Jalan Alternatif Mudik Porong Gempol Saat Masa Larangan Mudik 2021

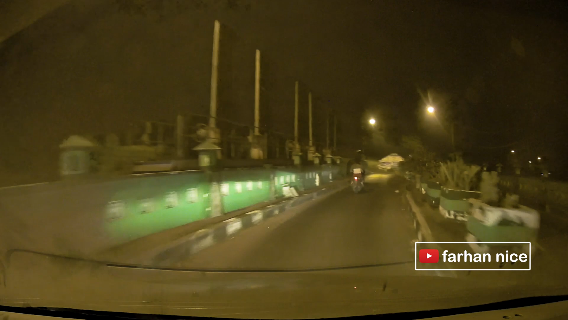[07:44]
Pintu air Zaman Belanda Ini pembangunannya Nah setelah Melintasi jembatan Ini Di atas ini Ada rambu-rambu Yang ke kiri Ke kantor Kecamatan Japon Yang lurus ke gedung Yang kering Anda bilang kiri Ke kejamatan Japon Nanti keluarnya Di Japon Jangan sampai Ambil lurus
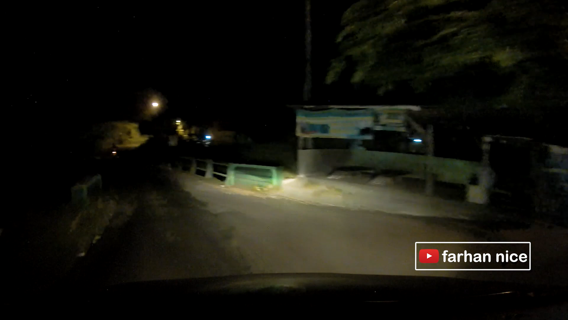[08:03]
Keliru nanti Ini juga sekaligus Jalan menuju Tempat wisata Telocor ya Setelah melewati Jembatan itu Baru sini Kanan kirinya Sepi Sebelah kanan Perkampungan ini Jarang sekali Sebelah kiri Sebelah kiri Area sungai Porong Jadi tidak banyak Bangunan Saya dahulu dulu Kendaraan roda 2 ini Nah
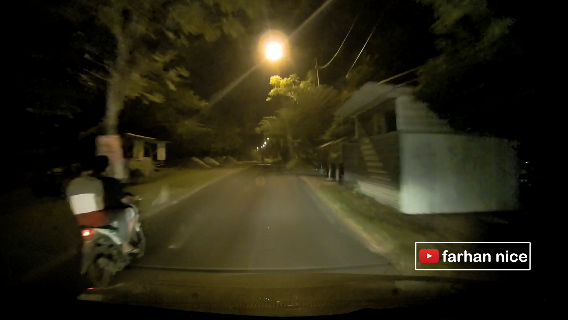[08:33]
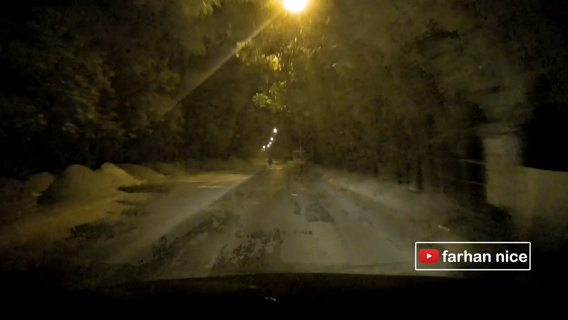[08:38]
Penerangan jalannya Lumayan Masih terang disini Meskipun sepi Tapi banyak orang Yang menggunakan jalan ini Sebagai alternatif Menuju Bangil Tanpa melewati Jalan utama Yang ada di gempol Saat terjadi Luapan Lumpur Lapindu Terjadi kemacetan itu Jalan ini menjadi Jalan utama
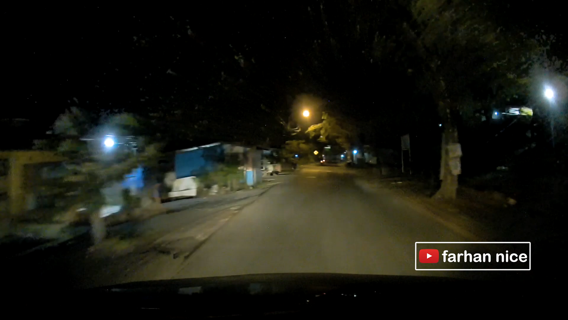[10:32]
Di depan Ini ada Pertigaan lagi Sama ada Rambu-rambunya Yang ke kiri Langsung itu Ke alternatif Bangil Yang ke kanan Ke porong Yang lurus sedikit Terus ke kanan Ini ke kantor Kecamatan Jabon Saya akan tunjukkan Anda Yang ke kanan Langsung ketemu Porong
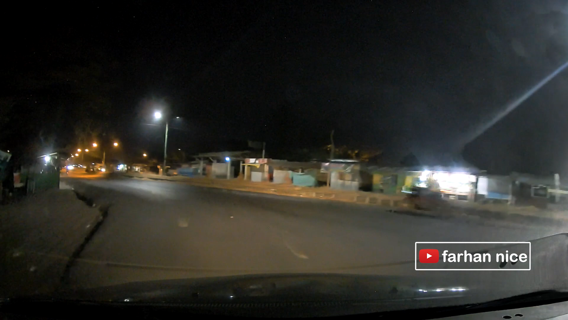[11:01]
Nah Nah Ini Setelah belok kanan Anda akan melintas Di jalan X toll Ini merupakan jalan toll Yang tidak Dipakai Sekarang Rame kanan kirinya Ada Warung-warung Digunakan Untuk Nongkrong
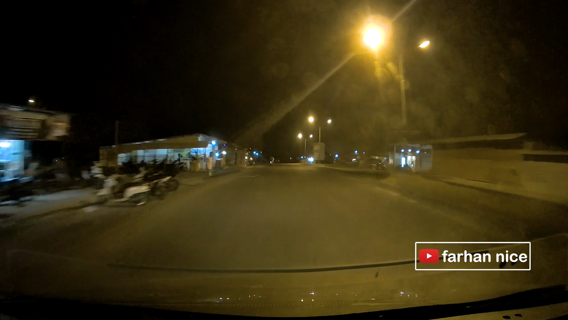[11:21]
Para muda-muda Sekitar Ada cafe Penerangannya cukup Cuma setelah melewati Keramaian warung itu Dimulai Penerangannya Kosong
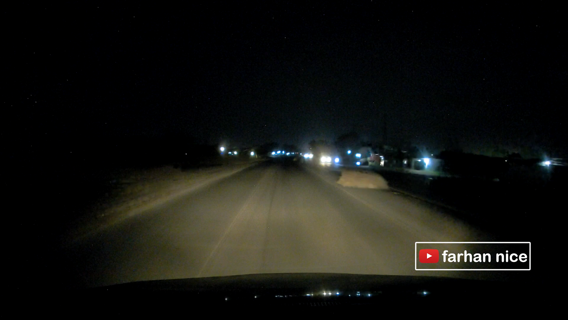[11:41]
Cuma jalannya Lumayan lebar Dipenuhi oleh Rambu-rambu juga Ini jalan Bisa Anda gunakan Untuk Mempercepat Perjalanan Dari Porong Langsung menuju Bundaran Gempol Tanpa melewati Jalan utama Jadi ketika disana Terjadi keramaian Anda bisa lewat sini
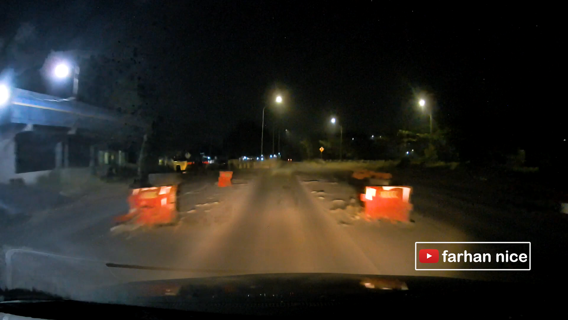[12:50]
Ini dulu Tol Gate Pintu Tol Lapa Yang sekarang Sudah dibongkar Dan jalan tol Ini juga Tidak digunakan Sebagai jalan tol Lagi Karena Sejak terjadinya Bencana Luapan lumpur Lapido Jalan ini Tidak berfungsi Sebagai jalan tol Nah Di depan ini Keluarnya Bundaran Gempol Yang dari kanan ini Keluar dari tol Juga dari Jabon